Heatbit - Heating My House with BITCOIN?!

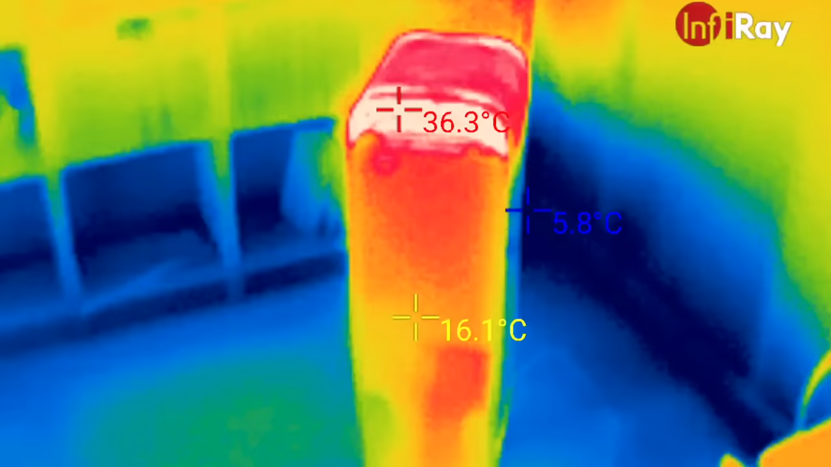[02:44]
You can see from this heat map, it's really pushing out that heat at around 36 degrees from the vent in the top.